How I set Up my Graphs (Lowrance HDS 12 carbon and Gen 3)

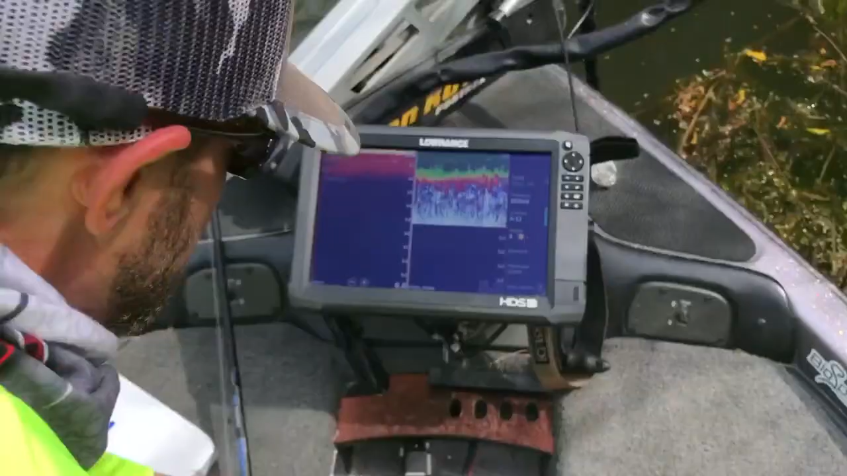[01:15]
I'm running an HDS 12 carbon here, and I've got a regular 12 Gen 3 back in the console.
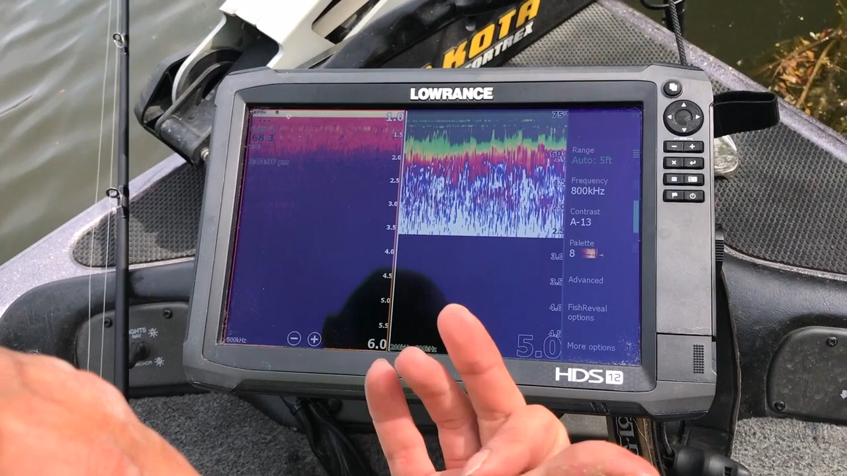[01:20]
So I've got down imaging, and I've got 2D here. I do them split so I can see, you know, the grass and the fish and all that kind of stuff.
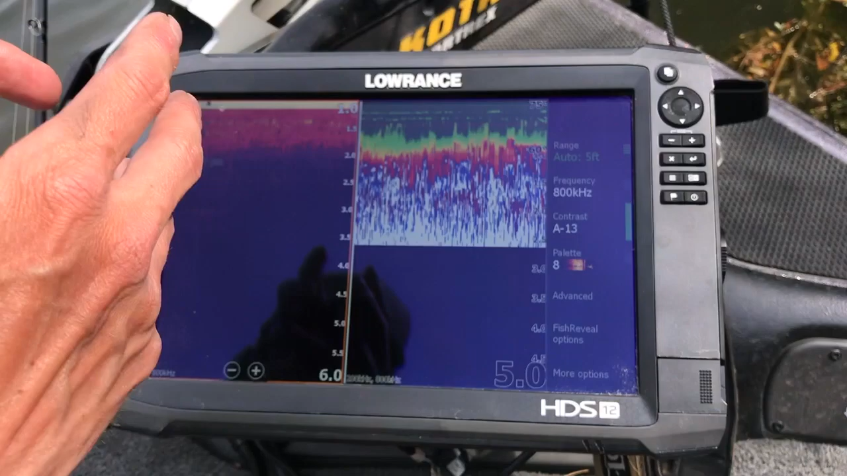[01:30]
Right now we're stuck in actually a beaver hut, so you won't be able to see much. But I've got my range to set to auto.
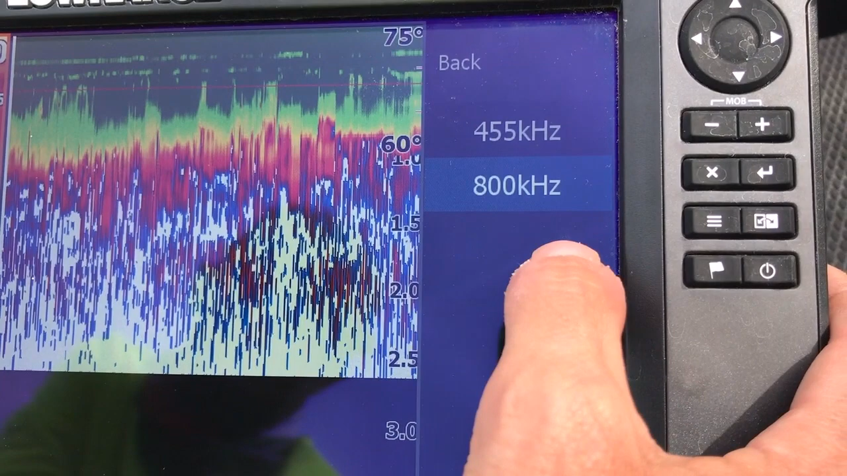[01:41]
I've got my frequency set to 800 kilohertz because you're not fishing 10,000 feet of water, so the 800 kilohertz is great.
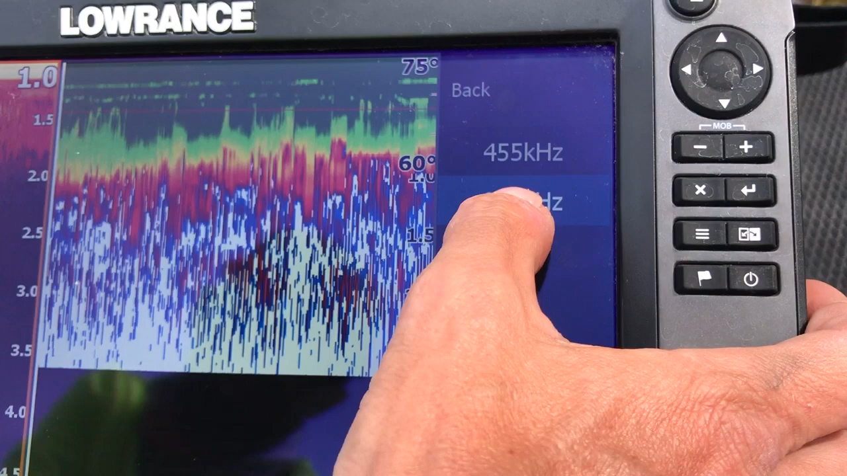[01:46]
My contrast is actually set to A13.
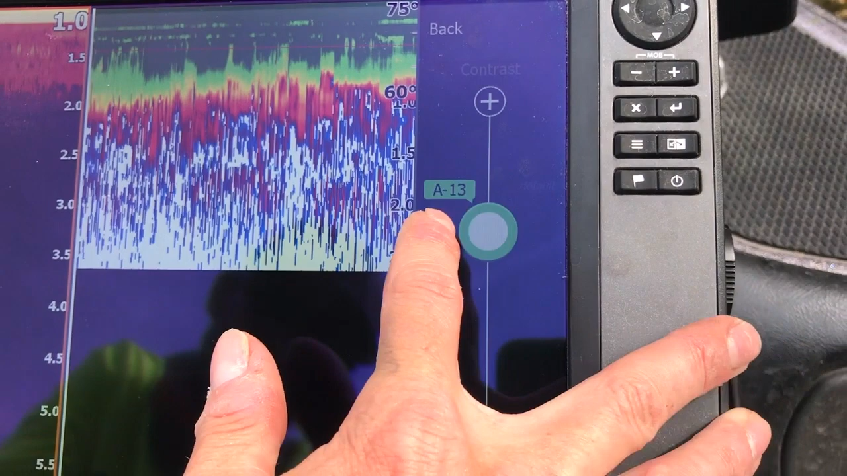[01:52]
This is roughly where you want it to be. You want it to be 12 and 14. So I just switched it down to the 13 range.
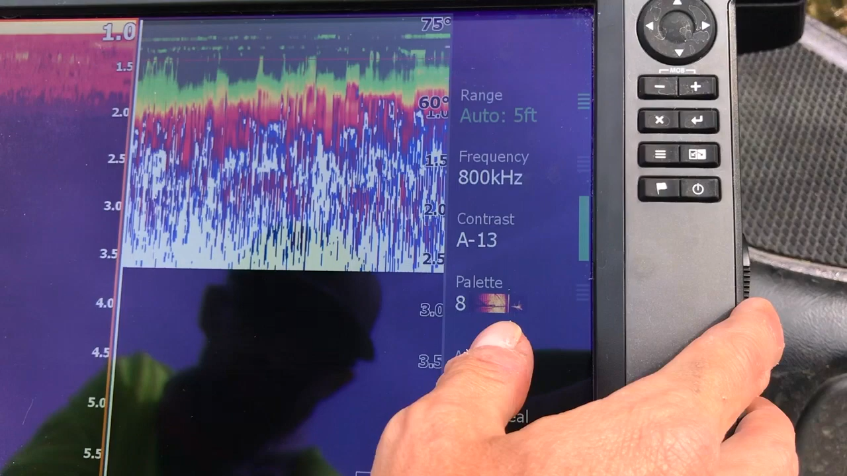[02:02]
And then this is for your 2D imaging. And then my palette, I choose palette 8.
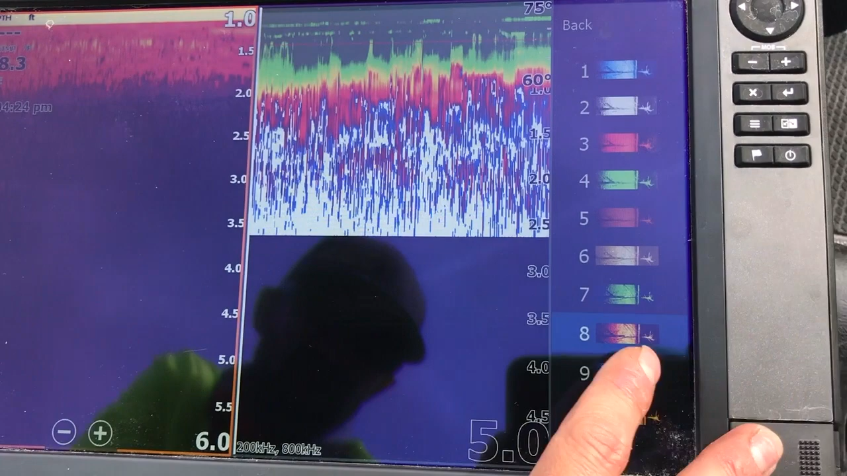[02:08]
A lot of guys choose palette 9 or palette 10.
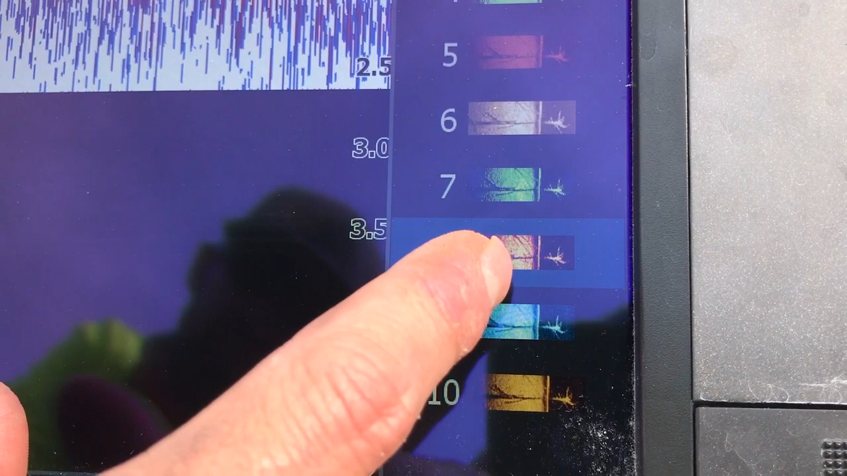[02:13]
But for me, 8 is the way to go here, just for my eyes and for me to see what I can see in the grass and the fish.
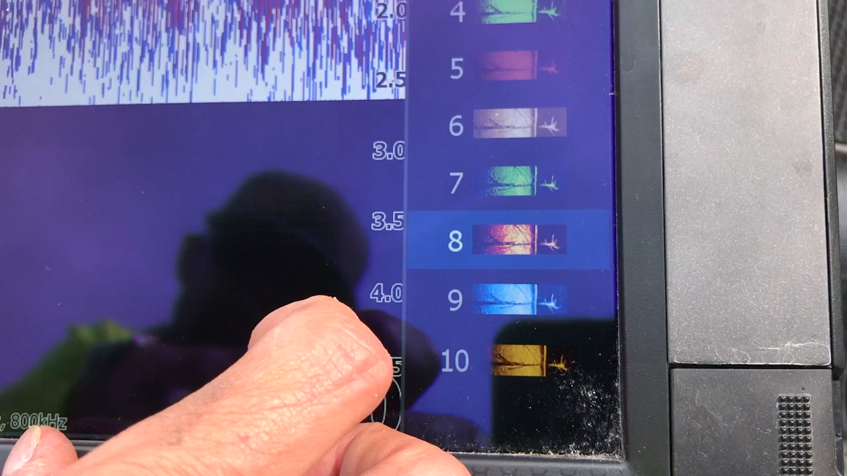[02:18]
Go down to fish reveal.
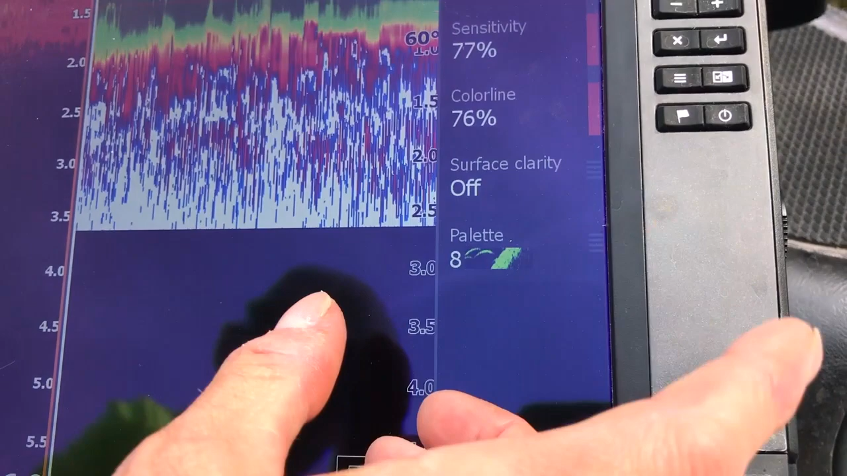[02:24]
If you have fish reveal, I'm doing an overlay of palette 8 here as well.
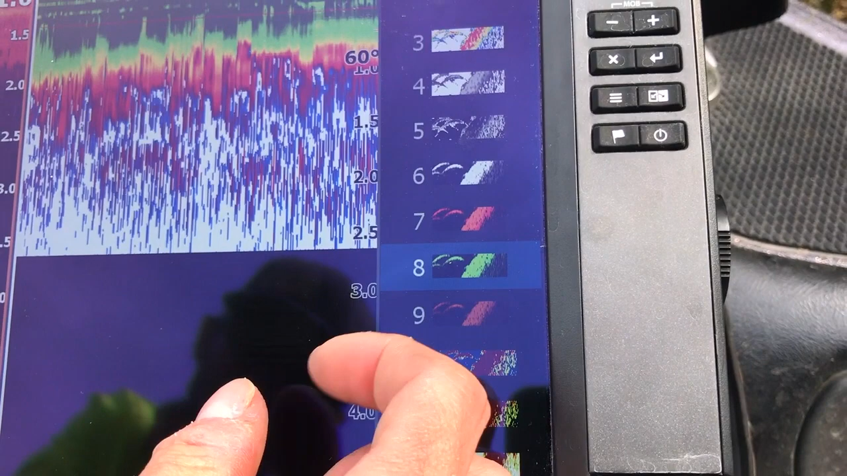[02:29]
This shows up a strong contrast of green over red, so
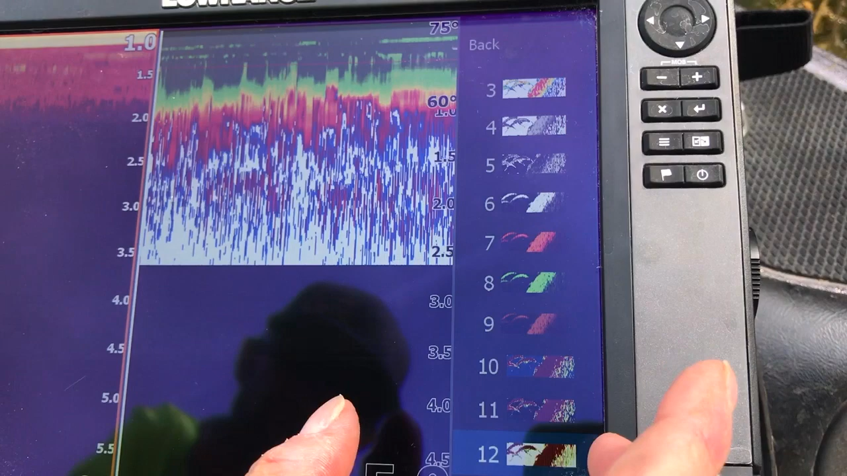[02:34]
you're getting a pretty good contrast of what you can pick out between bass and bluegill.
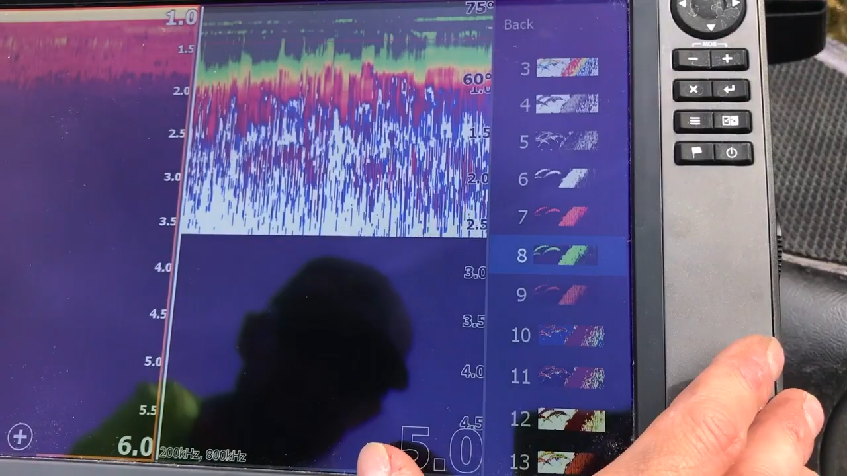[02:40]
And then if we can go to my 2D down scan, we'll start here.
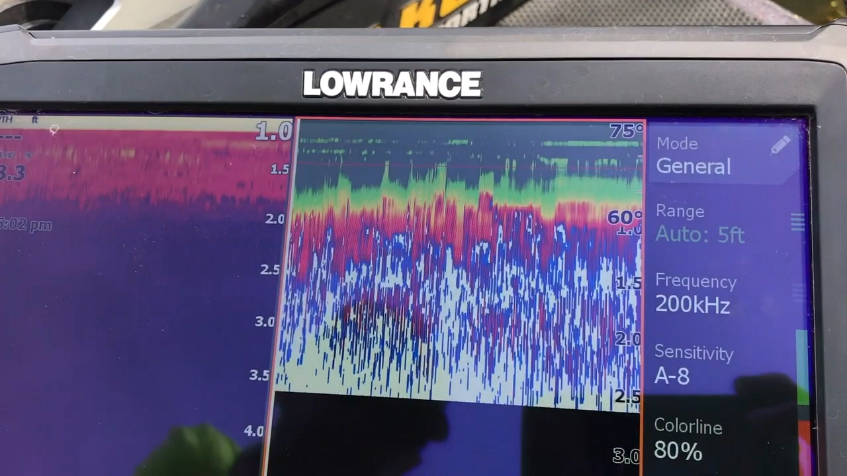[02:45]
Frequency is at 200 hertz.
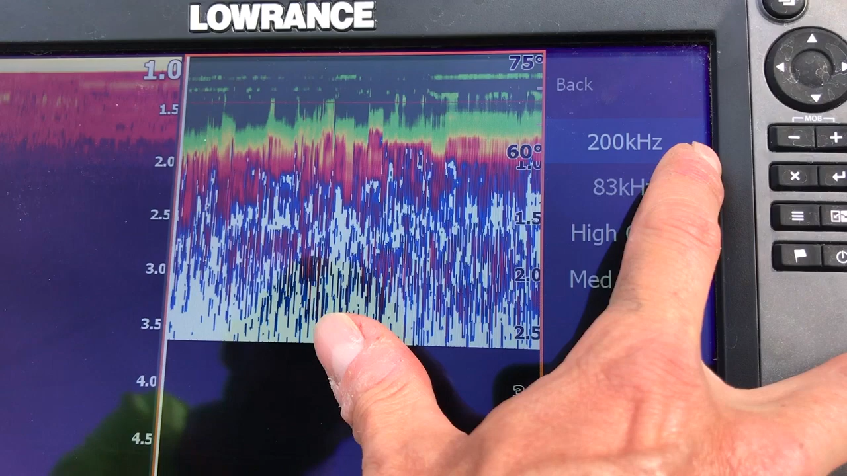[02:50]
Again, you're not fishing in a couple hundred feet of water. Auto set to, my range is set to auto here. Sensitivity, I bumped it all the way down to 8.
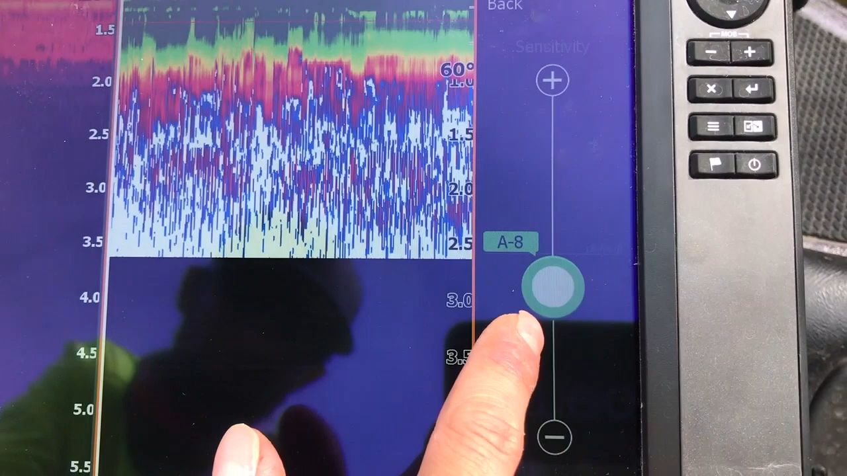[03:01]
I don't want a lot of clutter up here. You know, when you're fishing deeper water or anything, you just don't want a lot of frequency up here. So you want to see a crystal clear picture.
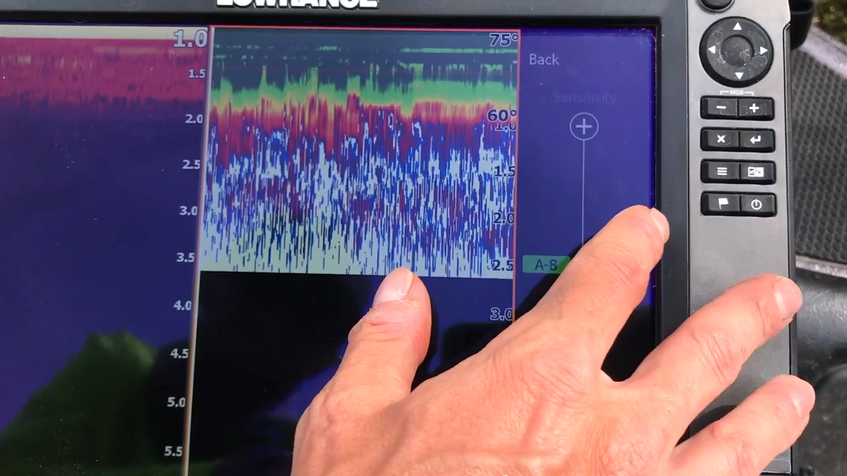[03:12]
So I've got my sensitivity set to the A8 here.
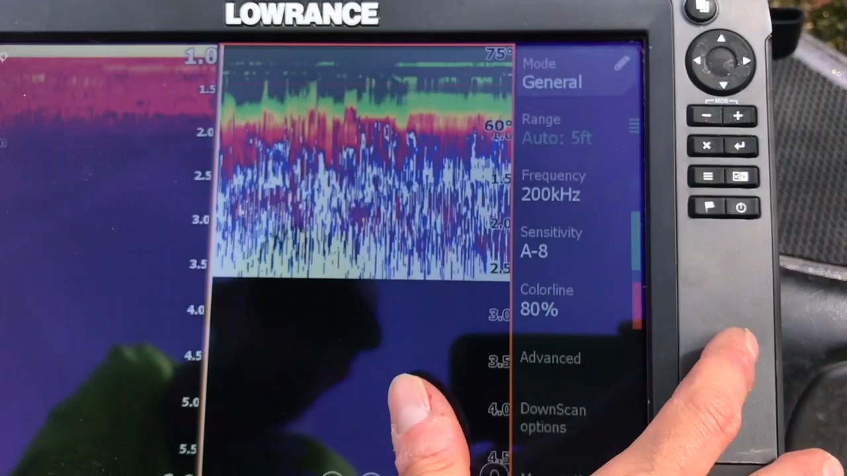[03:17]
Color line, I've got it set to 80%.